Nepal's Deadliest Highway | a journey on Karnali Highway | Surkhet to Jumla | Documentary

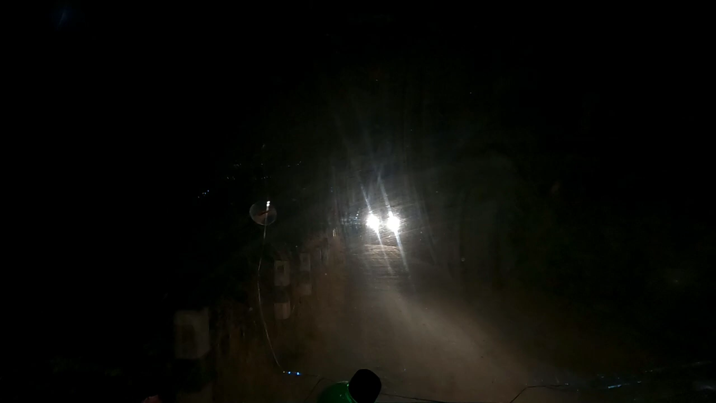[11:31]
सड़क की चोड़ाई बहुत कम होने के कारण जब दो वहन आमने सामने आ जाते हैं तो बड़ी मुश्किल से वहन गुजरते हैं कर दो मुश्किल से अंधेरे
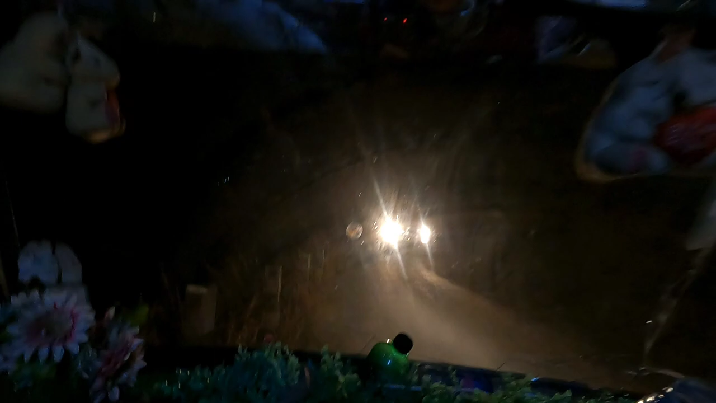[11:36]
मुश्किल से वहन आमने सामने लोग
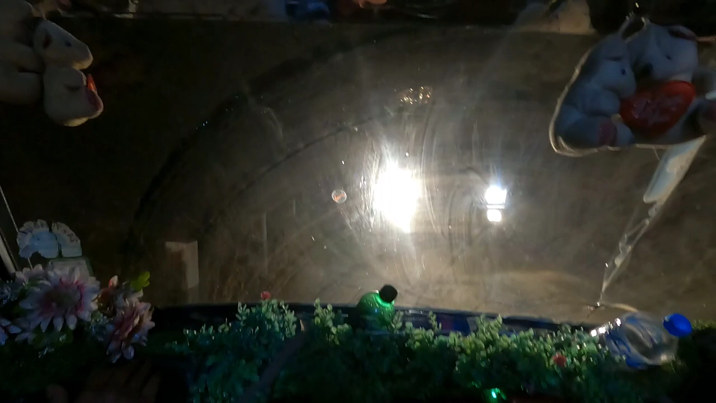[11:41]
बहुत की चलाना खत्म कर दो दो मुश्किल
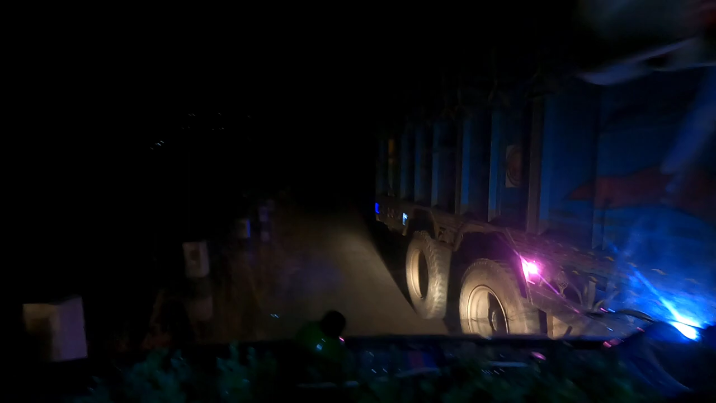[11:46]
से वहन आमने आमने से वहन आमने पर खत्म